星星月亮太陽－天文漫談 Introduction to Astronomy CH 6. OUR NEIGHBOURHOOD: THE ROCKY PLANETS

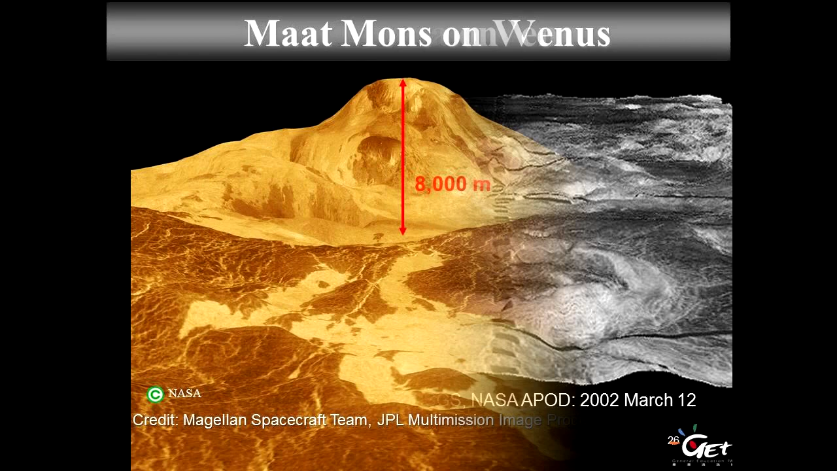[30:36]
And there are very, very massive volcanoes. So this is, once again, from Magellan. This is one of those volcanoes. It's called Mad Mons. It's 8,000 meters of altitude, so probably the same altitude that the Mount Everest.